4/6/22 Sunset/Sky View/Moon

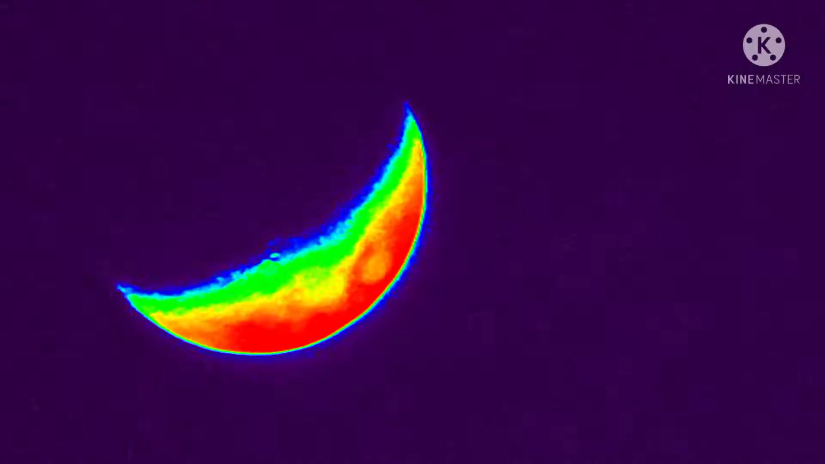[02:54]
And yes, it's tilted. I will try to get it tonight.